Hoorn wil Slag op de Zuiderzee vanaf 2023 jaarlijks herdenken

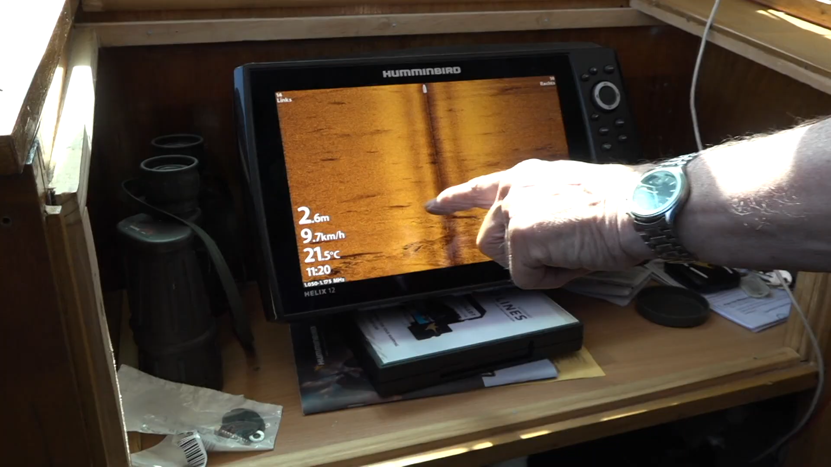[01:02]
On screen: depth 2.6 m, water 21.5°C, speed 9.7 km/h
Dit is een boodje met spanten wat je ziet. En het lijkt net alsof er daar overheen gelegd.